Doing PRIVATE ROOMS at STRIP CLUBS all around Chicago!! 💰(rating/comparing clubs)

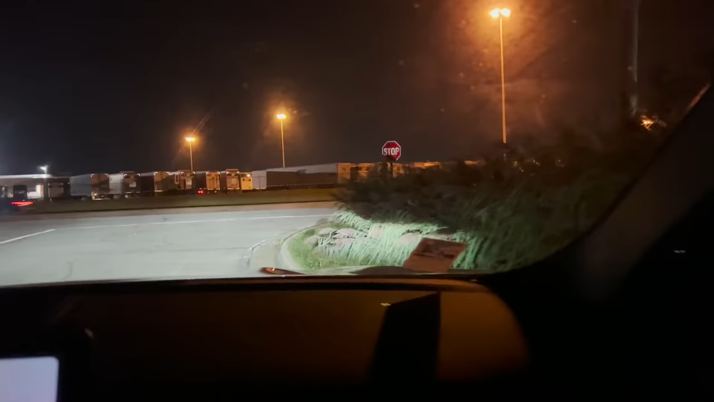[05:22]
the club because i feel like the location definitely changes the vibe of the club so right across the street it's across the street from a truck stop so they probably get a lot of truckers that come here but truckers honestly
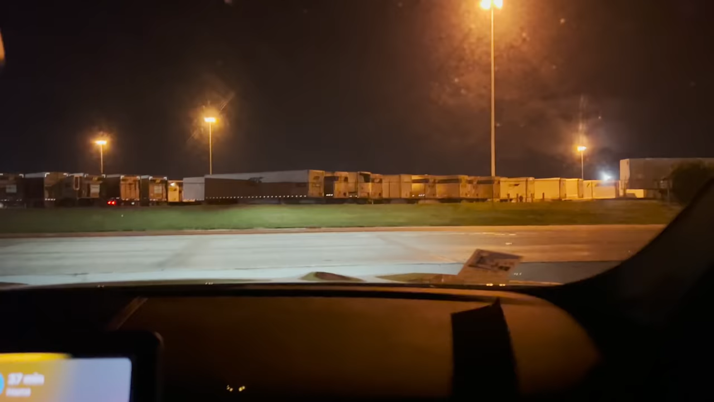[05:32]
have money especially when they're on the road all the time so i feel like this club probably gets a lot of truckers and it's kind of in a rural area i guess because it's just hella trucks
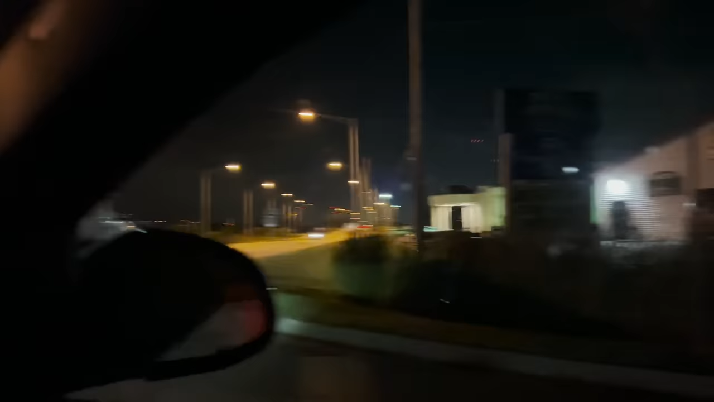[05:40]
factory it's right off of the highway and it's by cornfields it's really close to indiana but the club itself looks really nice i was telling vanessa i'm like nervous about doing a room because i know some clubs have like nice champagne rooms and other clubs have like rooms
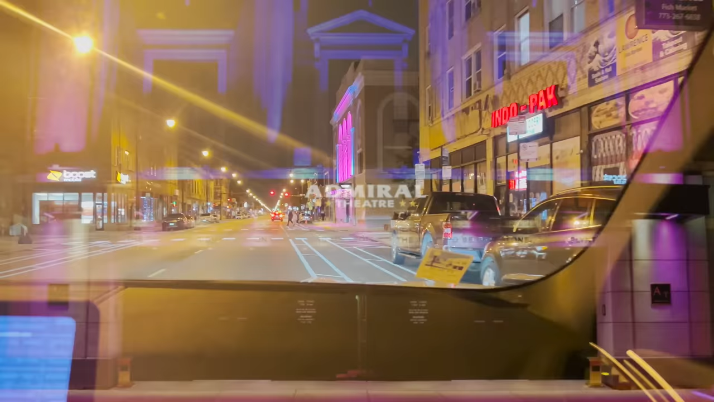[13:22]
okay you guys we're at the second strip club so this is like the scenery it's like downtown-ish not really downtown but it's in the
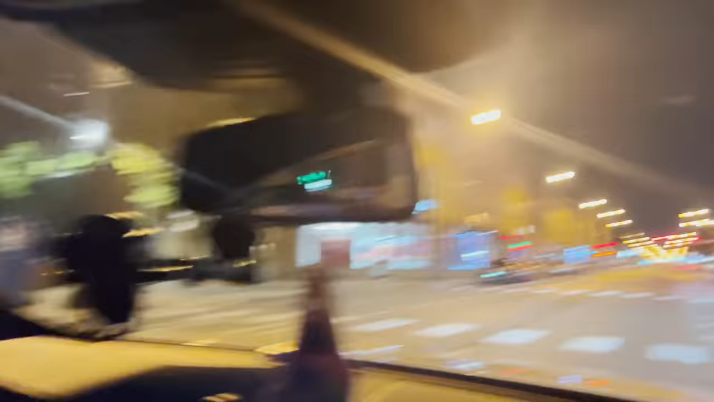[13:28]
city i don't
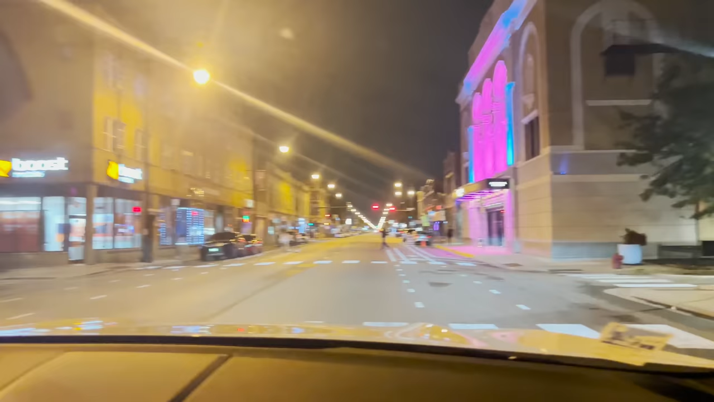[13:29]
know like definitely this is what the club looks like it's called admiral theater and they do have valet parking so that's good so we don't have to
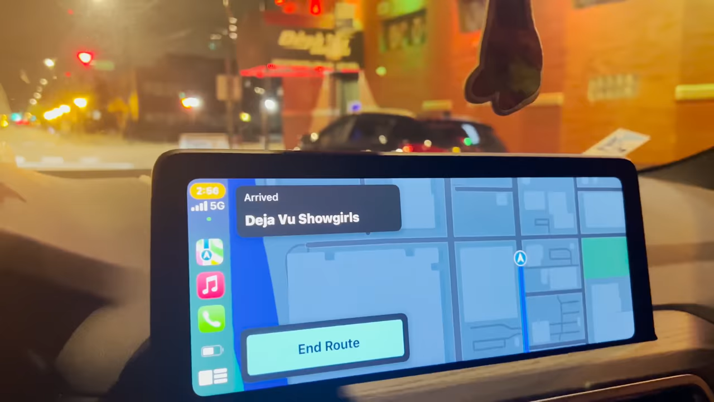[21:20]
three in the morning and the clubs close at like four in the morning but it's called deja vu show girls and it